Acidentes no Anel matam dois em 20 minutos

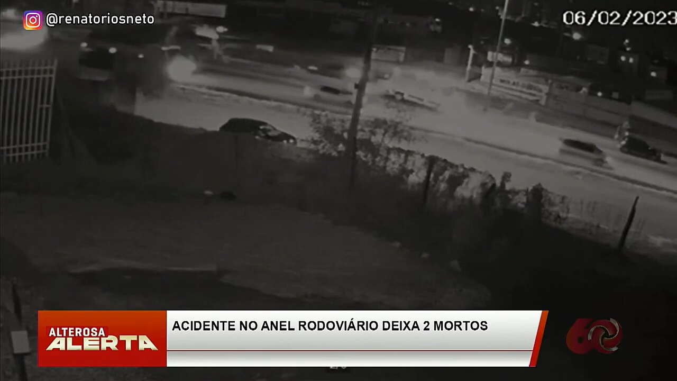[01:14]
de proteção da rodovia e vai parar na contramão. Dá pra ver que algumas pessoas correm pra fugir do atropelamento e a sequência de batidas.